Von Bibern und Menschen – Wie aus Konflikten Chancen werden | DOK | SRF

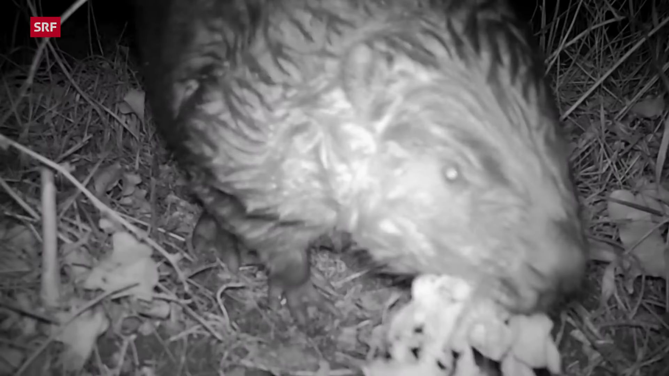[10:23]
Und ist also, ich habe mal einen gesehen, wirklich auf einer Kamera. Da hat man also vom Biber eigentlich nicht viel gesehen vom Kopf.
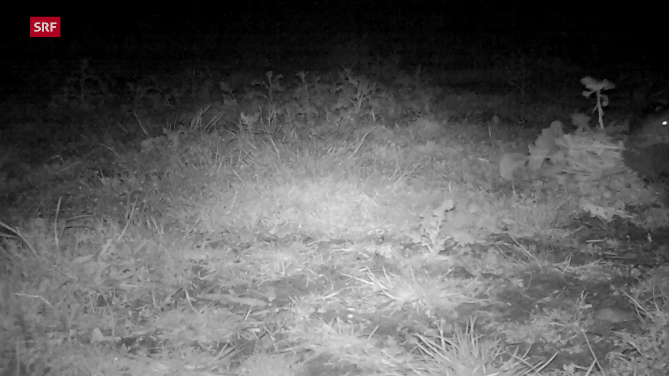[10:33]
Der hat also wirklich eine rechte Puschle, Raps. Wird das entschädigt? Ja.
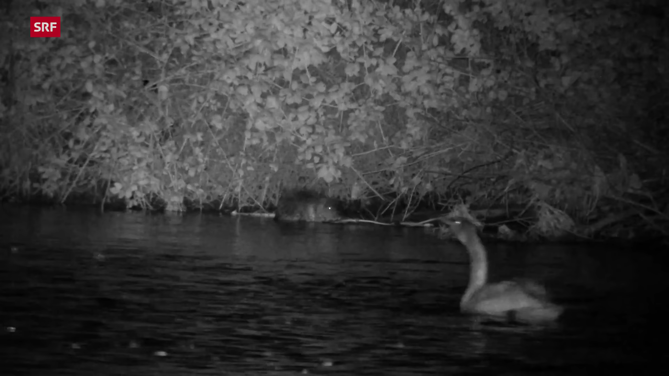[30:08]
Im Winter bleibt das nächtliche Treiben
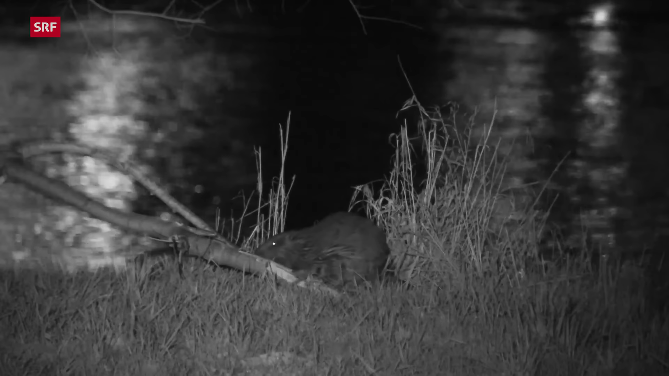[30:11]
der Plattspitzbiber in Zürich weitgehend unbemerkt.
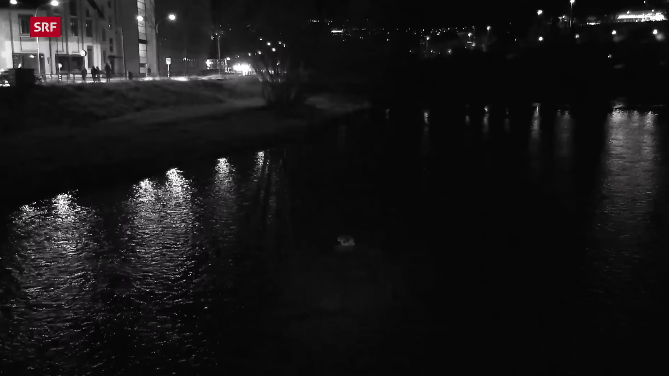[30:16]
Die Biber fühlen sich wohl in der Sihl.